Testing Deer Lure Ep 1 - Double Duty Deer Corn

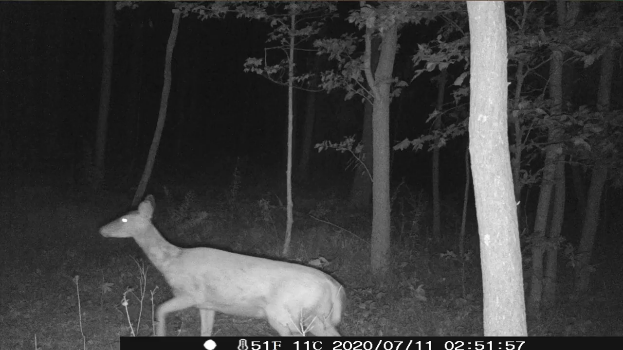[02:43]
Oh, there's a deer. So it took the whole day until nighttime. Boom, there's a deer. Could be a double deer. Smelt the corn.
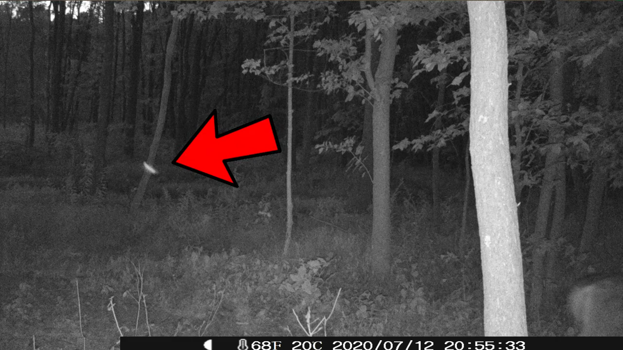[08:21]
We got an orb. We have an orb. It is official. You know what that means? There's ghosts out in them woods. Those are UFO deer. It could be. Could be. You guys put it down below what you think this orb might be. A ghost, a spirit, or a UFO. We don't know. Could be a moth. Back of a deer. Once again, if anybody sees any demons or any weird shit in this that we don't, put the timestamp. Let us know. Let us know.
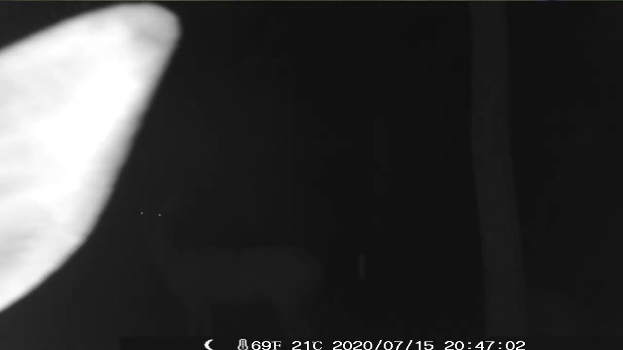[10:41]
Oh, deer. Got an ear. Now, is that a deer ear? That might be a deer ear. Could be an elf ear.